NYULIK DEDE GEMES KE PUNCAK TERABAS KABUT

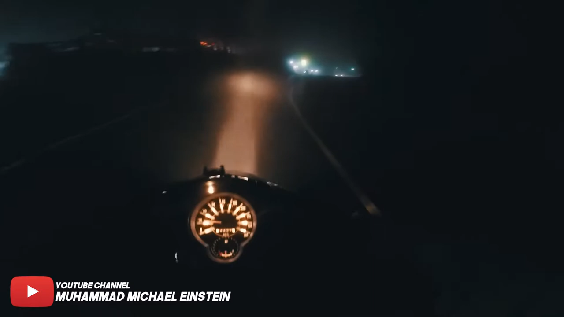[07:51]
Lu lihat nih, kabutnya tebal banget. Gua enggak bisa ngeliat apa-apa. Ih, gila. Kalian bisa lihat enggak? Gila, kabutnya tebal banget. Semoga ini enggak berembun ya. Coba gua lap dulu. Gila enggak?
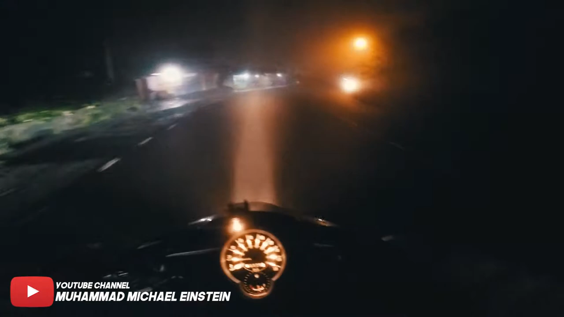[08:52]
Sumpah gak kelihatan ini sa. Kabutnya tebal banget. Gue ngeri GoPro gue rusak sih. Soalnya dingin anjir. Gue gak pakai waterproof apa sih, anti-anti gitu. Langsung GoPro nya
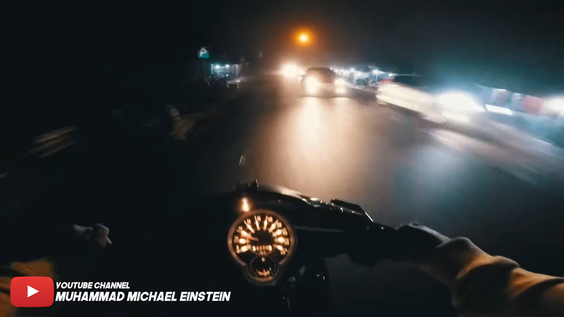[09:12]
Gila. Kondisi ini apa sih namanya, kondisi puncak kalau lagi kabut kayak gitu ya, gila.
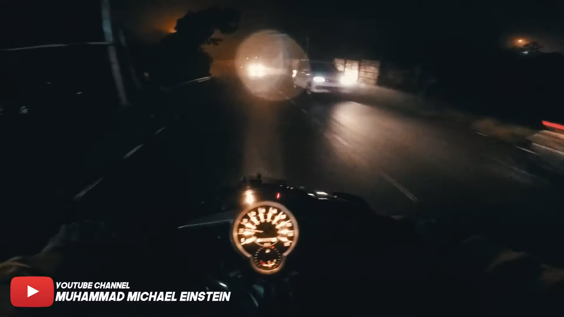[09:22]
Apalagi naik mobil nggak ada anti fognya anjing. Nggak ada anti fog lagi, iya nggak ada lampu kabutnya. Udah kayak apa tahu, kabutnya itu dari bawah ke atas anjir. Yang lainnya mana anjir?